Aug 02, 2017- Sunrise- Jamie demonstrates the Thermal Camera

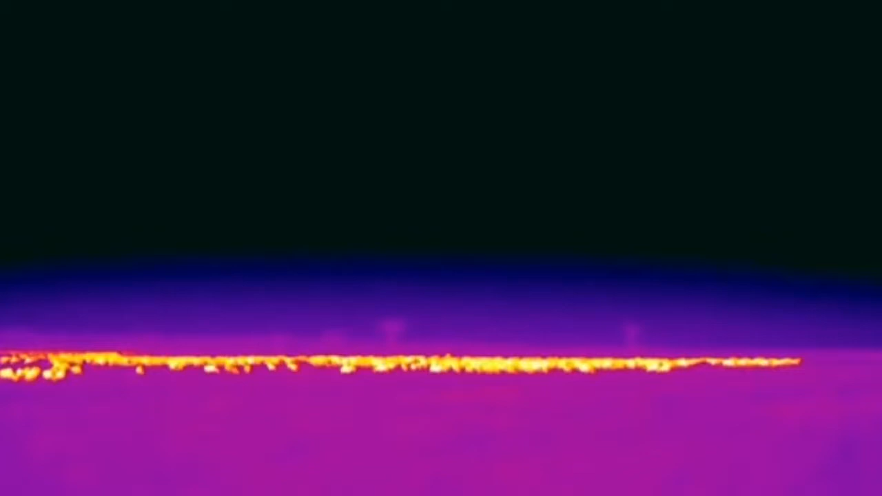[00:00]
I don't think it's ever going to get old sitting and watching a wildebeest in these numbers so we're watching at the moment by the grace of the flare always we've been mispronouncing it to the floor but it's the flare and that of course is providing as a thermal imaging and what you're looking at in the at the moment is a good couple of hundred wildebeest not quite fully thousands yet but there are certainly a lot of them now imagine that picture that and then imagine
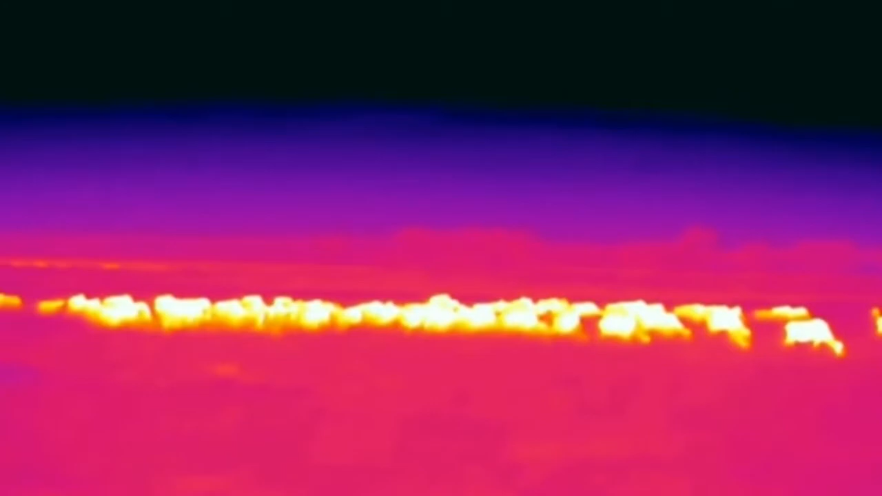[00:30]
that in the pitch black and trying to figure out where a line is in the middle of a herd like that while it's running and then you get a rough idea of some of the complications that we face oh I've made complications
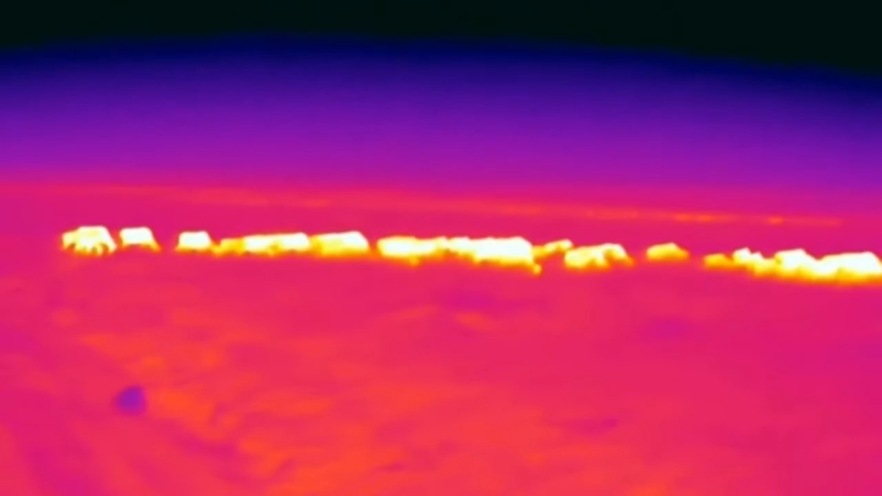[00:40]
for somebody else which means that we've got to switch back onto our normal camera so that I can move away here
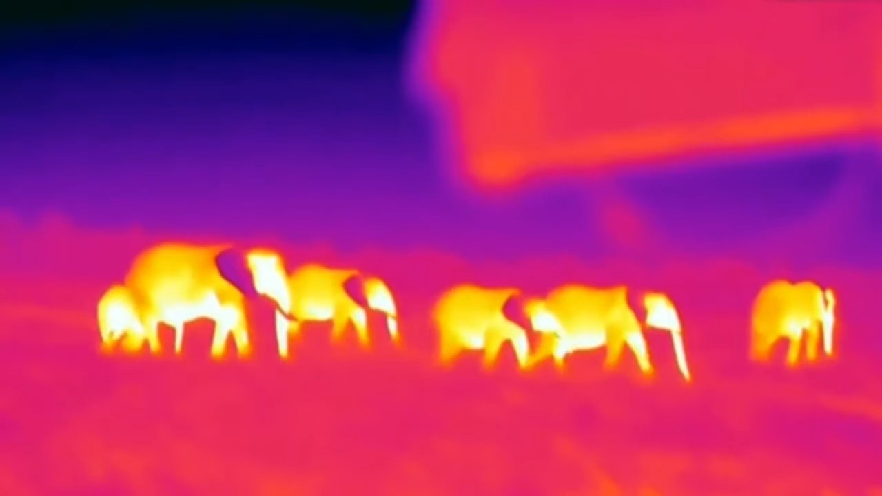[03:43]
it is incredible have a look at the way that the ears act as a cooling system I haven't made your life very easy at all have I VM I'm so sorry let me go let me reposition so that we don't have the white lights
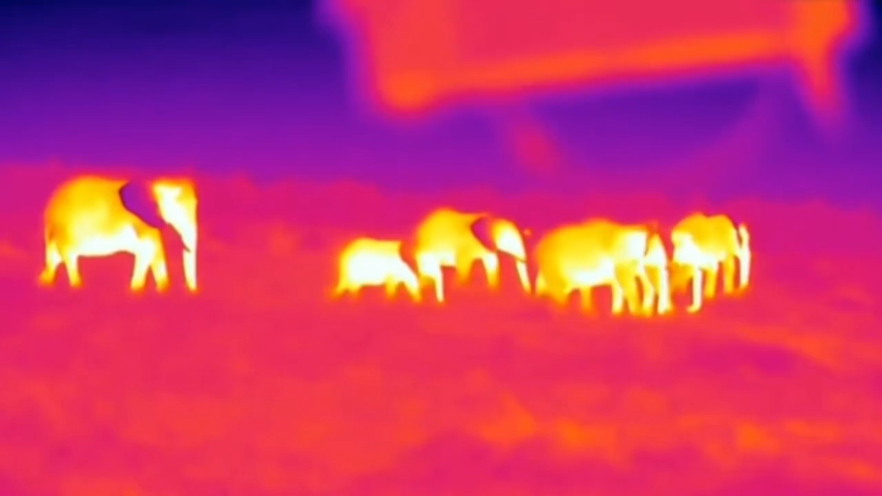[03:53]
in shot and then we can have a look at those ears and while
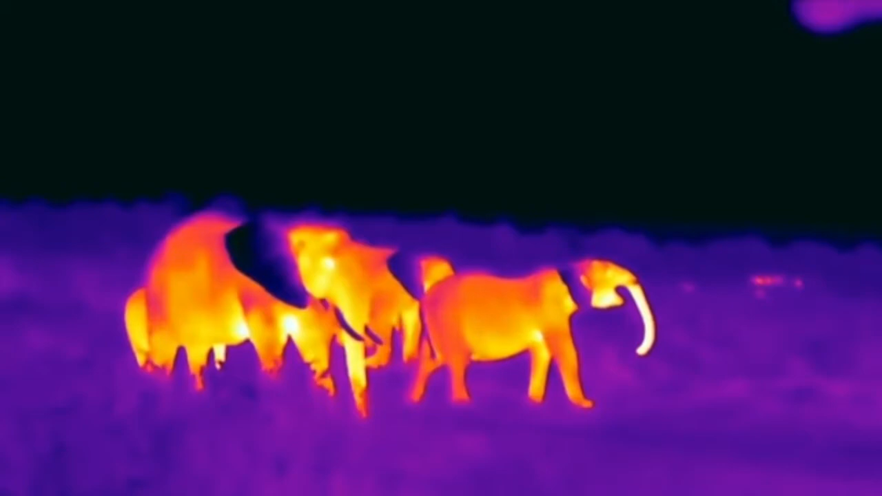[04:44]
there you go look at this isn't it amazing look at the ears you can really see how they function in terms of distributing the heat so the rest of the elephant's body is obviously very hot and forgive me I'm not being patronizing but that's the bit that's red and yellow that's the hot part and then the ears where all of those blood vessels are so close to the surface that is where all of an elephant's cooling happens or a great deal of an elephant's cooling